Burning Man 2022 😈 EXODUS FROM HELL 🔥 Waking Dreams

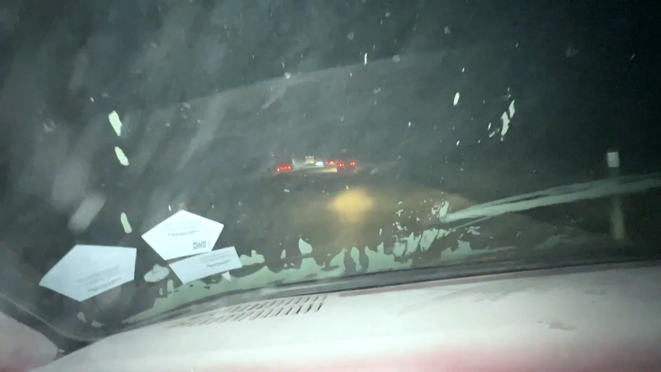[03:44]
to leave burning man and we are just now hitting concrete we have left the playa after six hours